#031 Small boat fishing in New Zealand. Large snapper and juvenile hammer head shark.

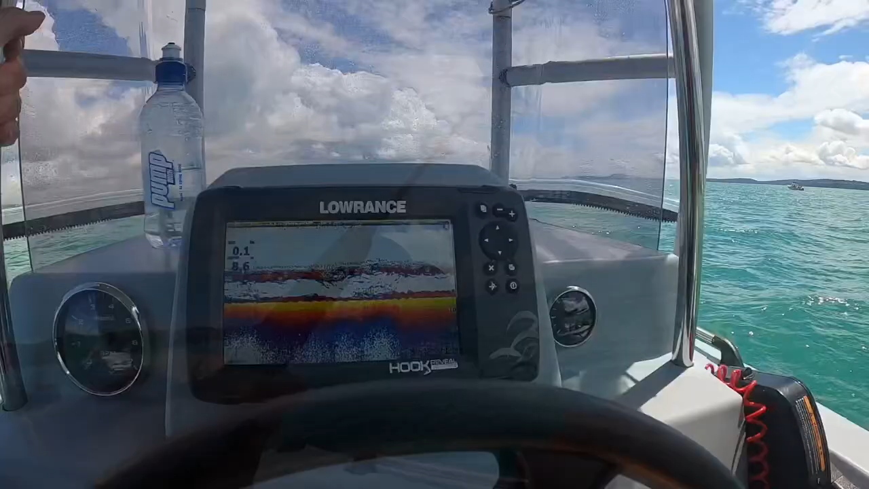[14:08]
But have a look at that. Something's coming through. Oh, got something running around the boat, around the anchor.